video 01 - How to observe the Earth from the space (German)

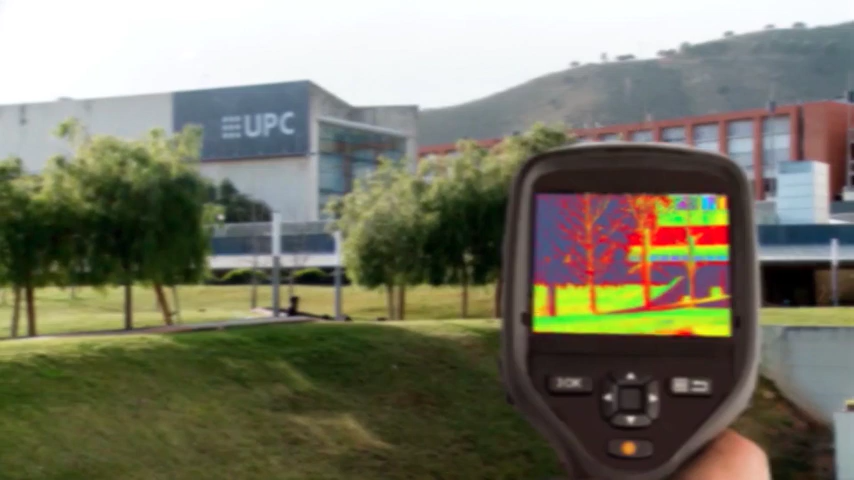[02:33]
Infrarotsensoren können abgegebene IR-Strahlung von Objekten erfassen, auch im Dunkeln.